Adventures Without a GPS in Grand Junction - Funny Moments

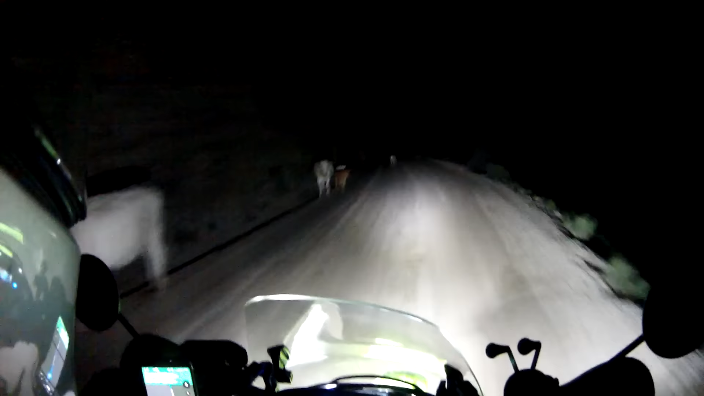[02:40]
What the hell are you doing, cows? When it's not raining in the mountains. That's a pit. Stop failing, light. I guess I'm here, wherever here is.